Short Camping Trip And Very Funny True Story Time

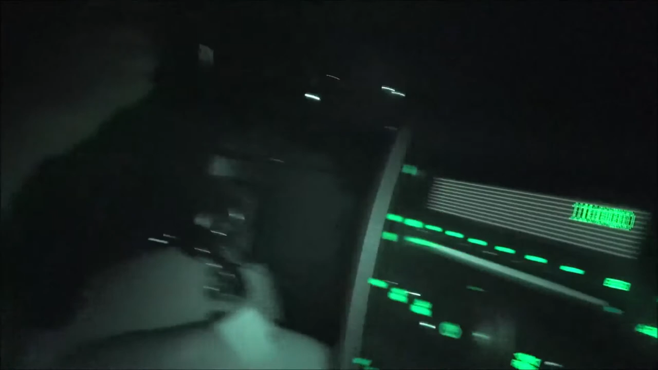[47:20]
I think I would have been asleep at midnight. And it's raining more, so. Yeah, it's starting to rain. You can see that on the windshield.